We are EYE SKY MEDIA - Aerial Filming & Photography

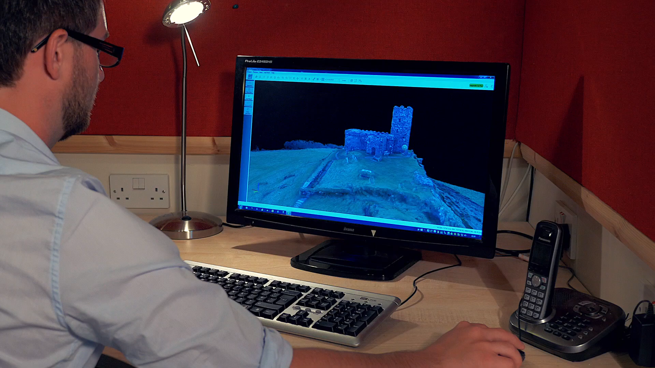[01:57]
We can accurately photograph and map buildings and geographical terrains in which we generate maps and 4D interactive models.